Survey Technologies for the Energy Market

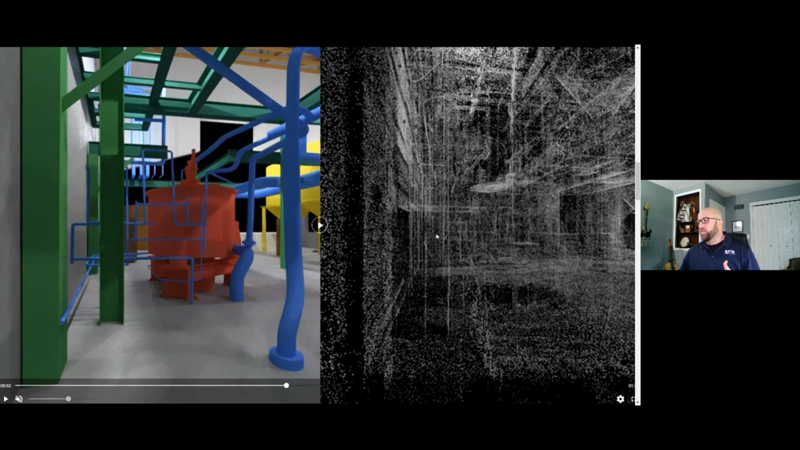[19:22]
right it really gives you an idea for the fact that what's modeled here was particularly important for this project so now going back to what we talked about earlier in those 360 panels with building out a collision path for centrifuge to be taken to an exit point over here if you know while the the panels are great for visual documentation and coordination and making decisions based off of that using the point
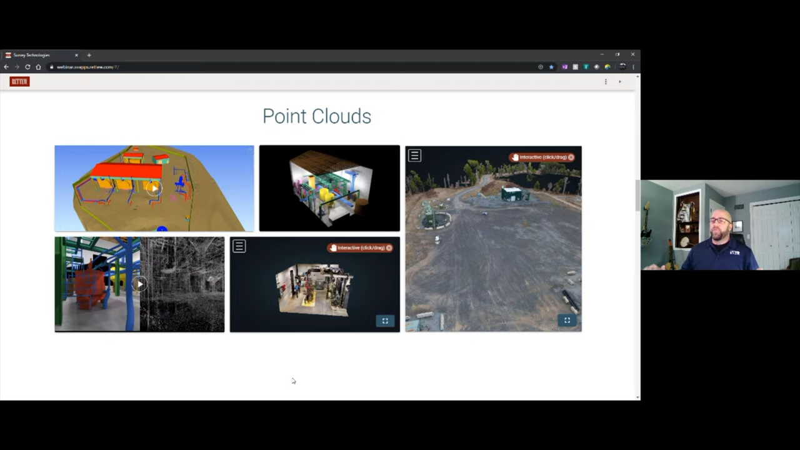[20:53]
and cap and can capture data well to 400 feet away however there are
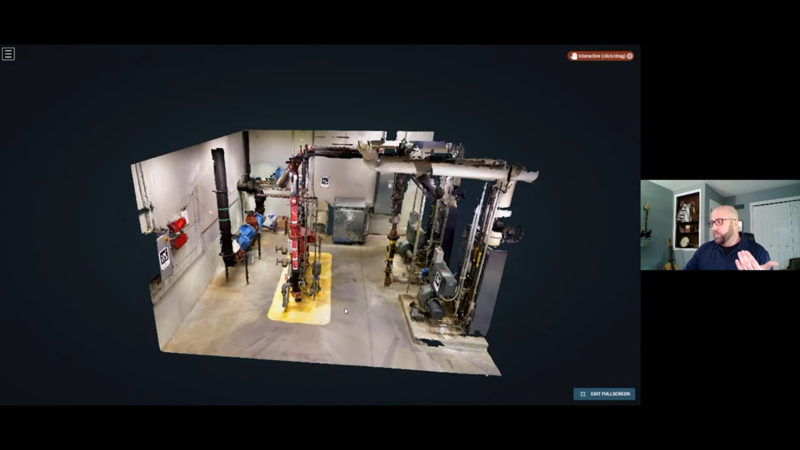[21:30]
or a section of it for that matter where if we took a traditional tripod mounted scanner we'd have to set up probably four at least four spots over here to get you know maybe 75 of the data needed that's because any scanner can only scan what's in line of sight of it so if you set up a scanner over
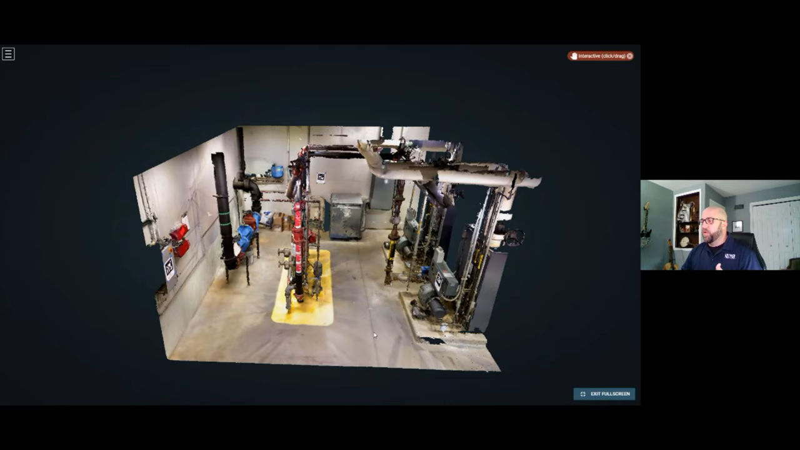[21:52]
here obviously it's not going to pick up the objects that are on the other side of an object or a structure so using a hand scanner we're able
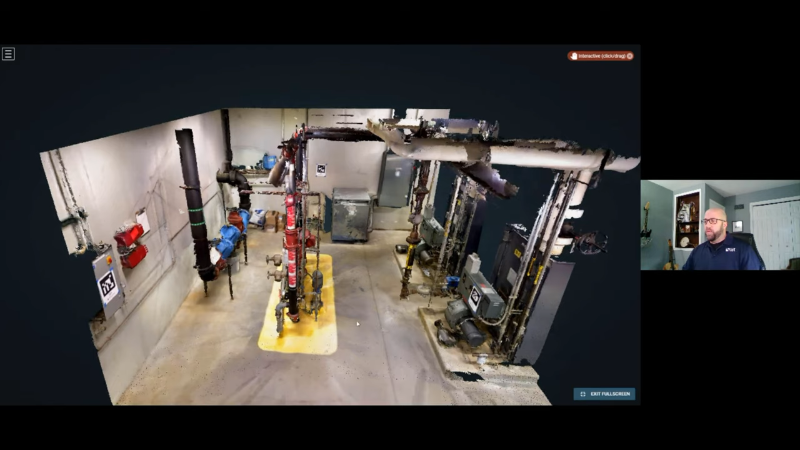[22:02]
to go through and dynamically basically walk through the site with the scanner